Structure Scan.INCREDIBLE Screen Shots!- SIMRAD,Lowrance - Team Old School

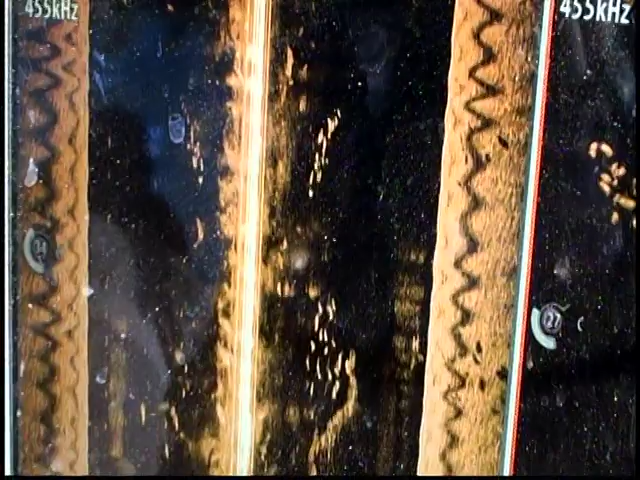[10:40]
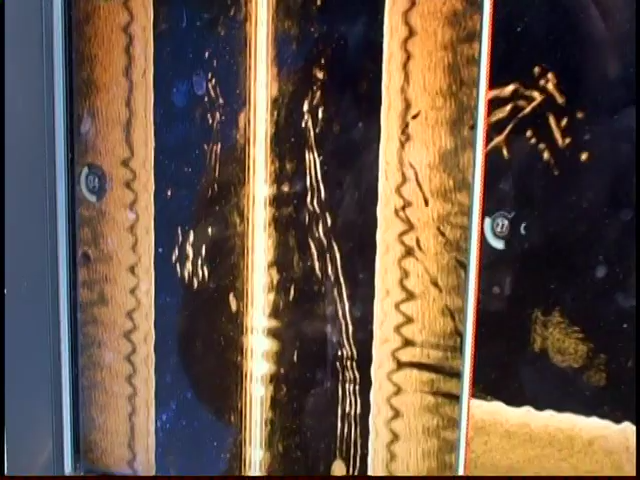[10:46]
They are off to our left, they are off to our right, they are in tight balls, about 15 to 20 fish.
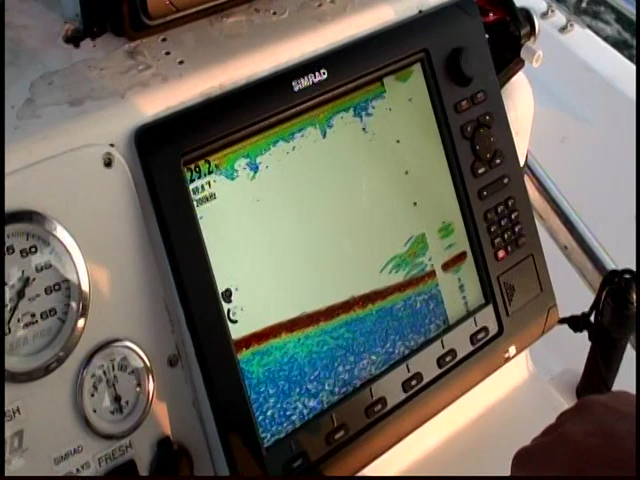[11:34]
I believe that's what you want right there. There they are right now. There they are right now.
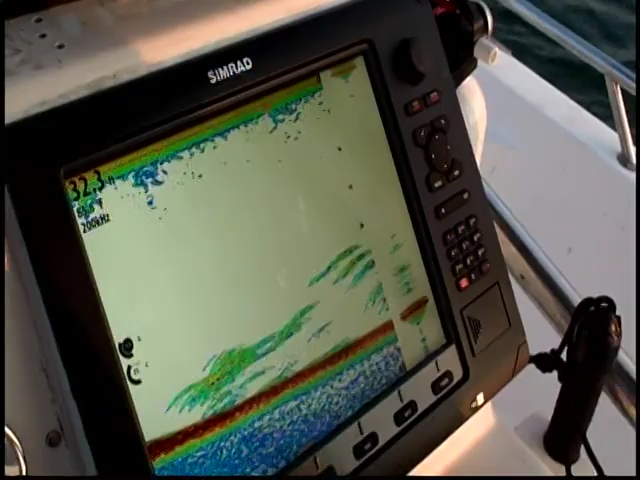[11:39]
Look at that Greg. Greg I believe we found some fish son. Yep. That's a screen full.
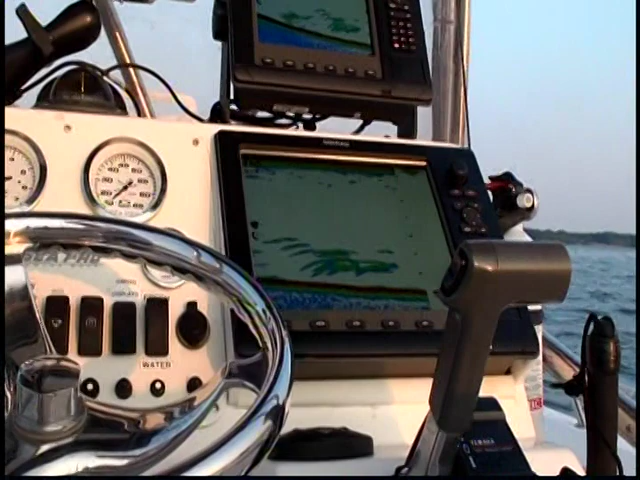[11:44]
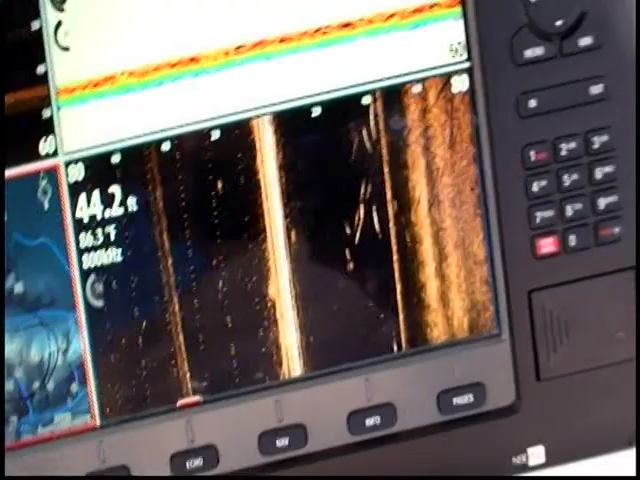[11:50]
On screen: depth 44.2 ft
Look at all those marks off to our right.
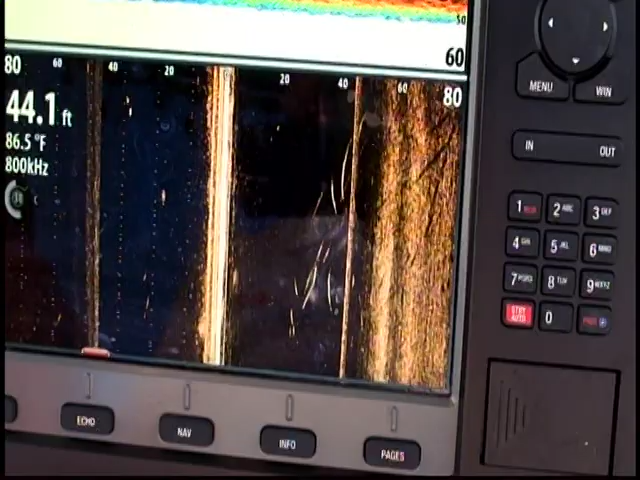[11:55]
On screen: depth 44.1 ft, water 86.5°F
I've got to cut the wheel to the right here. I don't know if I'm fighting you. If you're steering right or I'm steering right.
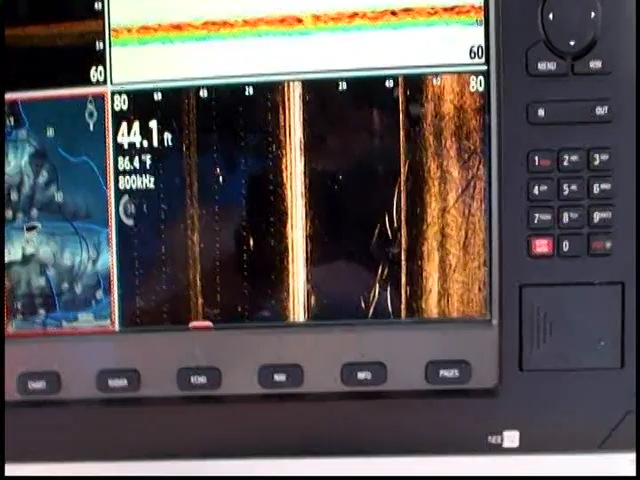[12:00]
On screen: depth 44.1 ft, water 86.4°F
That's 40 foot off to our right. Those marks. Those are some good sized fish that mark that big.
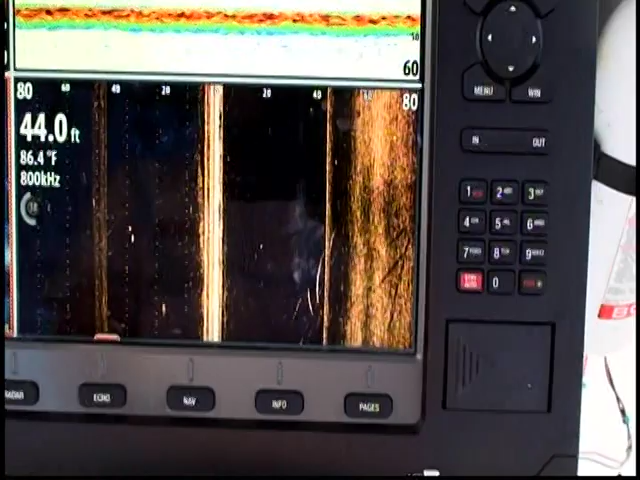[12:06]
On screen: depth 44.0 ft, water 86.4°F
You can see their shadows too. That is fantastic.
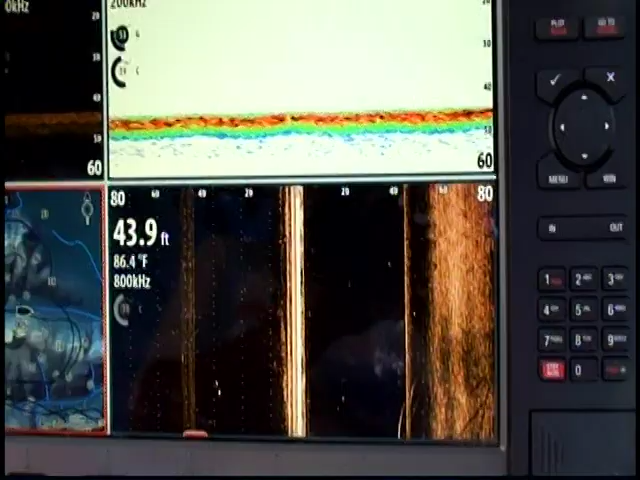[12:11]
On screen: depth 43.9 ft, water 86.4°F
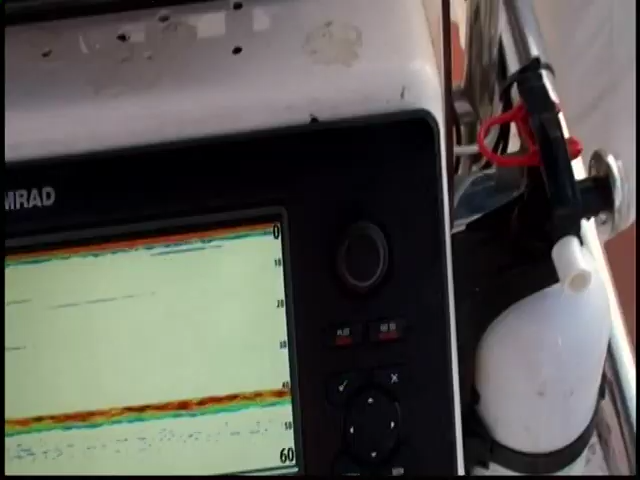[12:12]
What we're doing is we're using the sea. The fish are off to our right. Look here Greg. You see that?
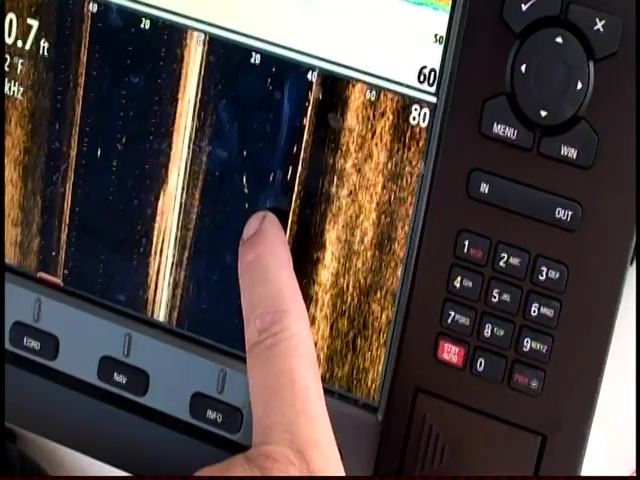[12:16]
There's those stripers off to our right. This is the right of the side scan. I marked the fish here with the sonar.
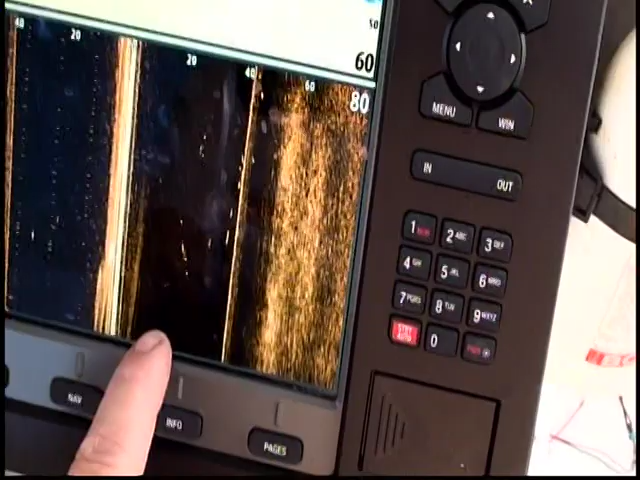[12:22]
But I can see that they're off to the right. And I'll turn the boat right and we'll get right over those fish again.
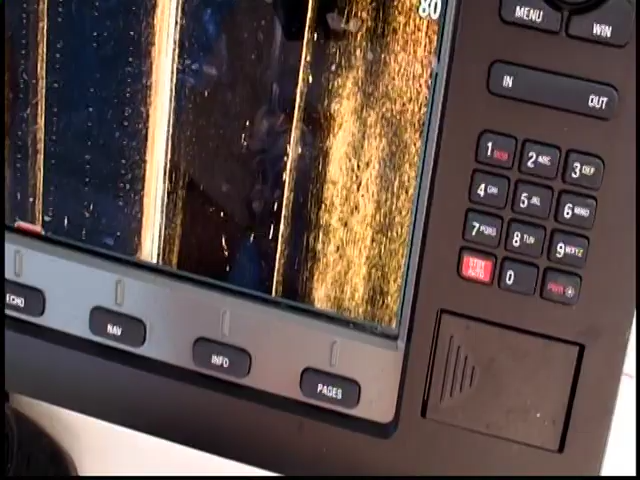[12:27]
This technology is unreal. I would never know.
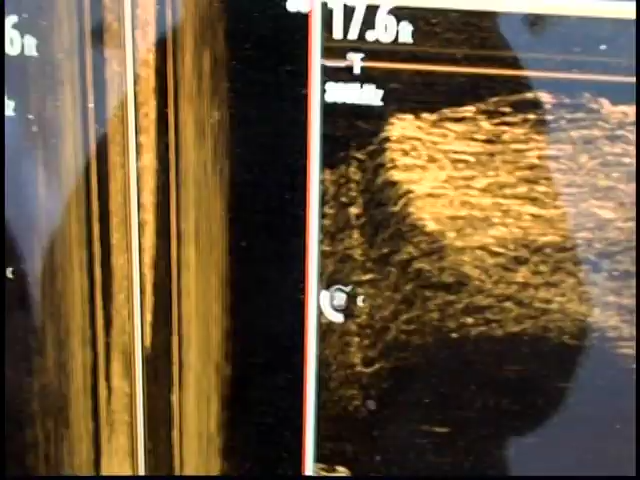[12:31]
You can see here on the left and right.
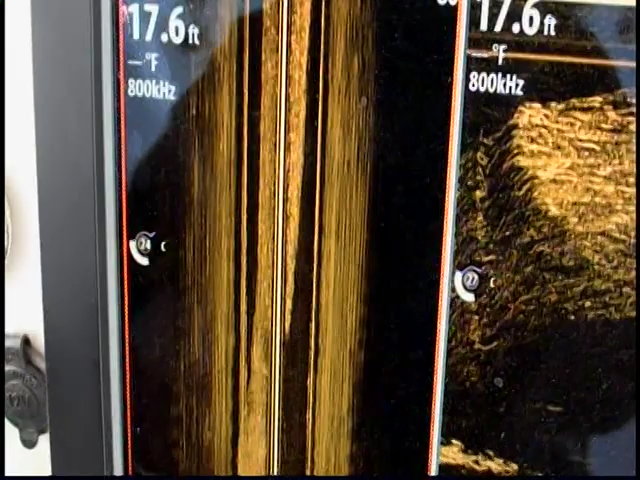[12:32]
On screen: depth 17.6 ft
You can see it's on our left. It's on our right. You can see it all in here.
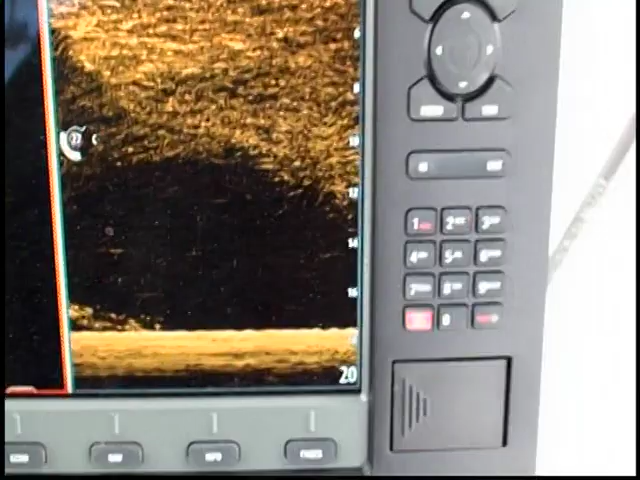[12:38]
We're going to stomp on the boat and you can see this bait react. Watch this.
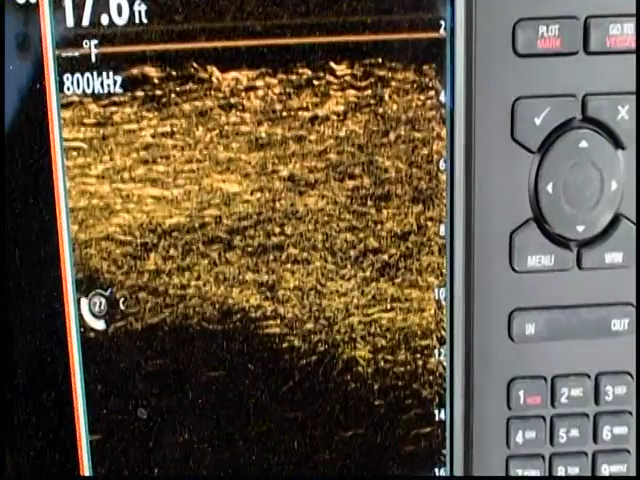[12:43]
On screen: depth 17.6 ft
Check that out. You can see all the bait move right down.
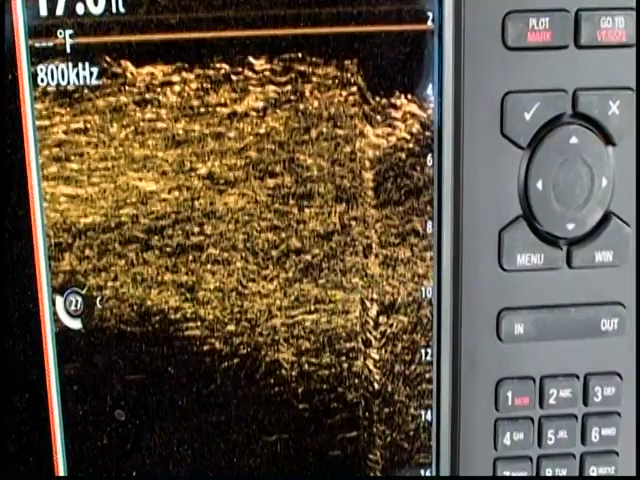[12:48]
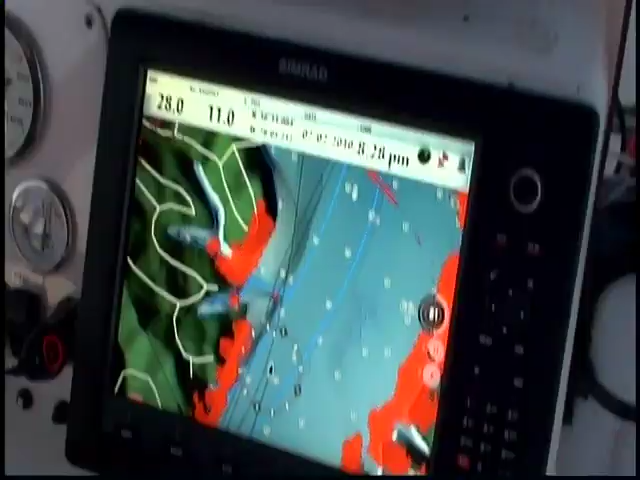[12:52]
There he is.
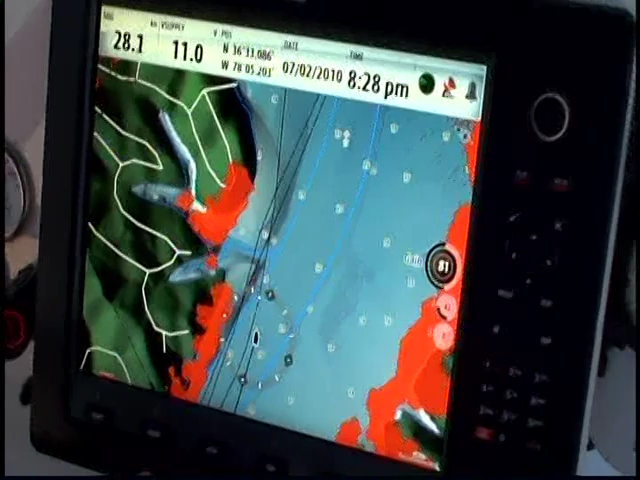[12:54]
You can see the boat on the screen fast enough. You can see the boat right there.
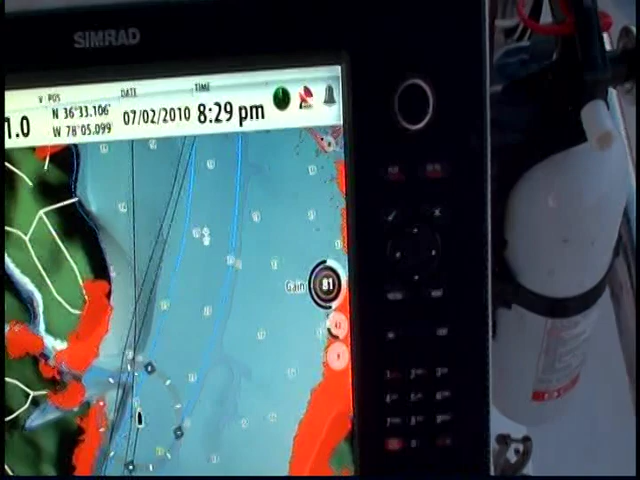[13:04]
See the radar overlay on top of the chart is phenomenal.